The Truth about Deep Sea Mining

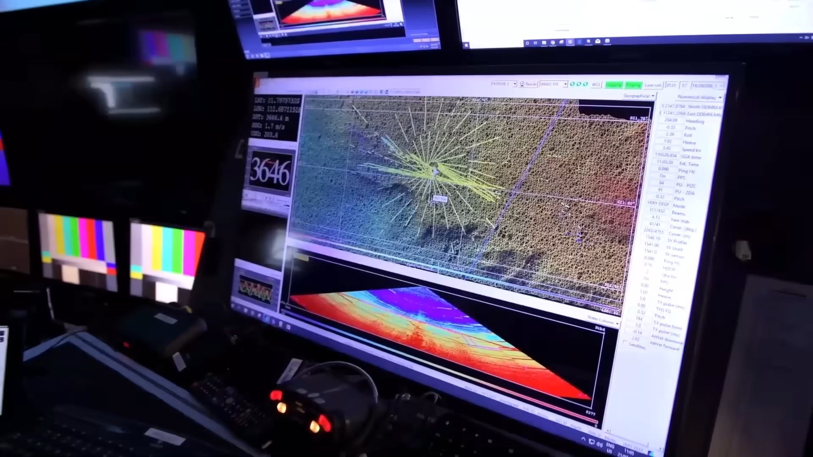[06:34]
Autonomous submarines are first sent down to assess the area, using pulses of sound to scan and map the seafloor.